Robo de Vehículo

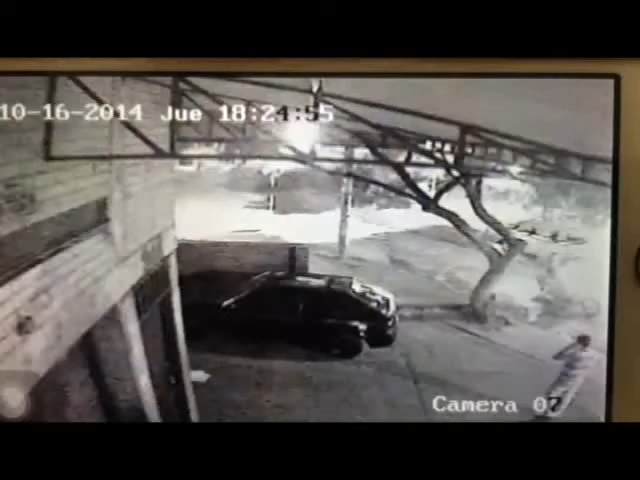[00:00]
Estas imágenes grabadas por una cámara de seguridad muestran a una persona que llega al lugar donde está estacionado un vehículo Mazda Coupé negro. El hombre habla aparentemente varios minutos por celular tratando de distraer la atención de las personas que se encuentran cerca.